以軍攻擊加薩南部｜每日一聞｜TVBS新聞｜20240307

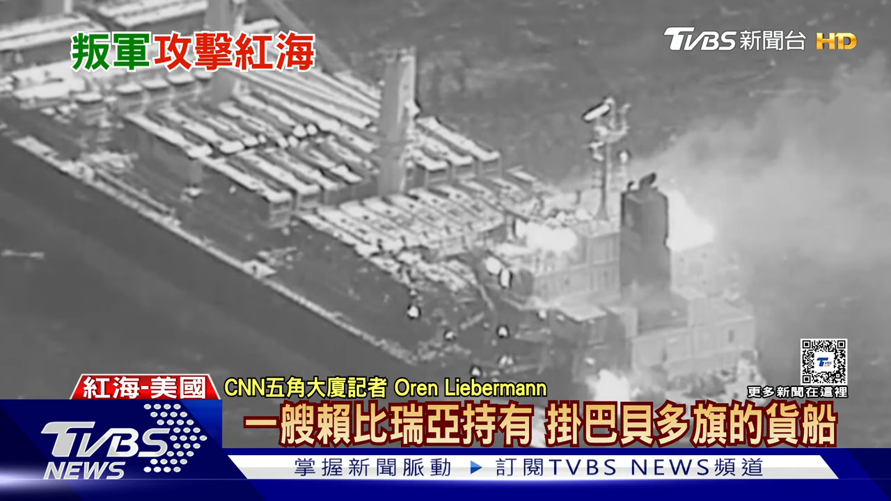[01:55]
周三又有一艘国际商船遭到胡塞叛军攻击酿
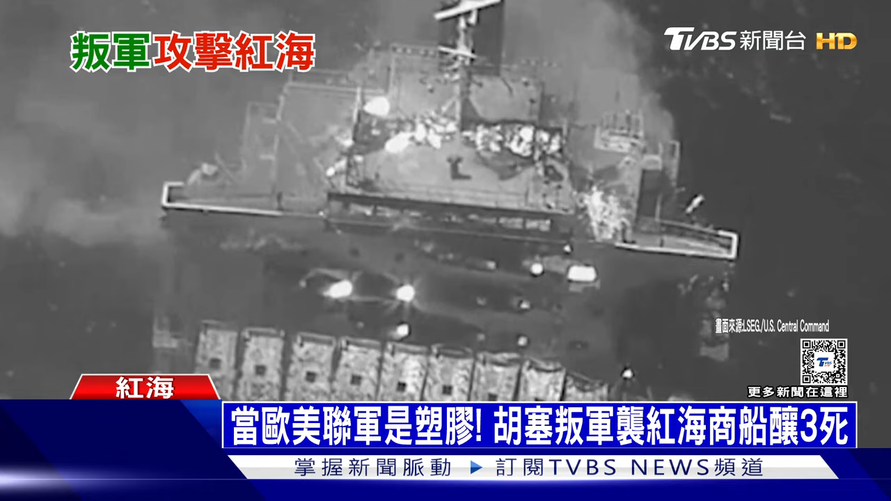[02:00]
成三死四伤成为红海危机以来最致命的一起事件